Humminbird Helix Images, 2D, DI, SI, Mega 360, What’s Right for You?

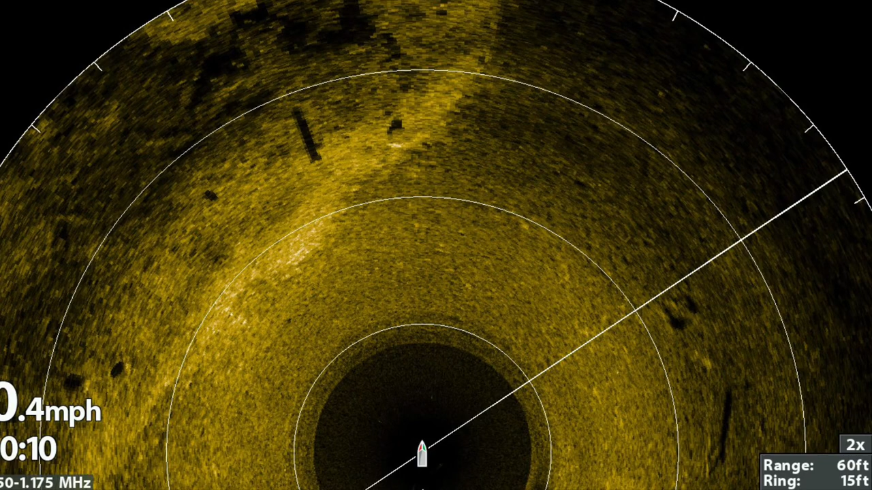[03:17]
In this image you can see a transition area just ahead of the boat.
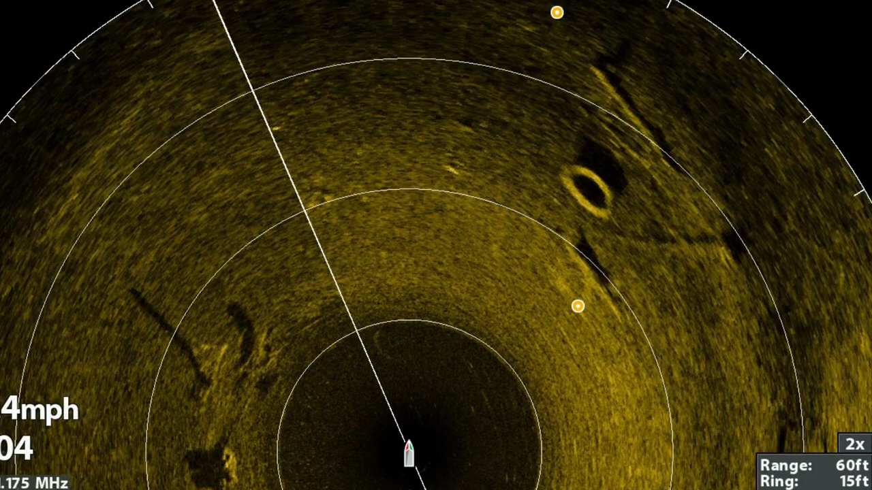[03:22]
The round oval structure in the one to two o'clock position is about eight feet long. What do you think it is?
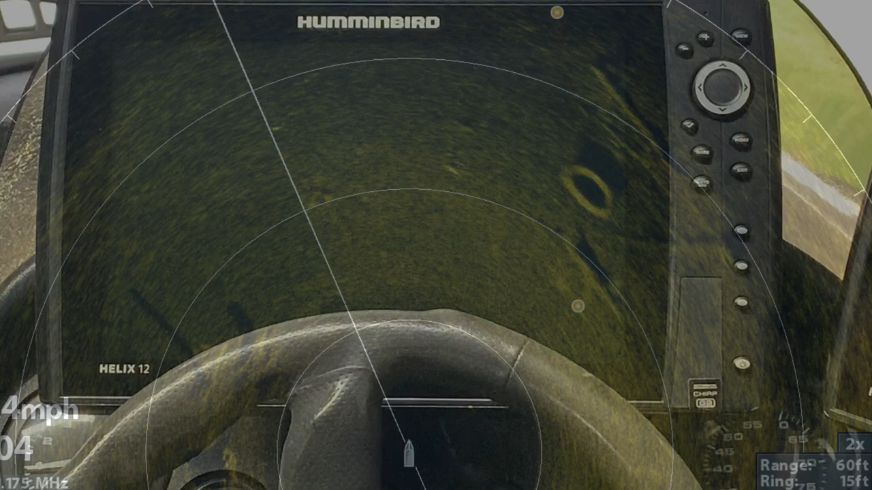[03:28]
This Helix G2N unit is a CHIRP GPS.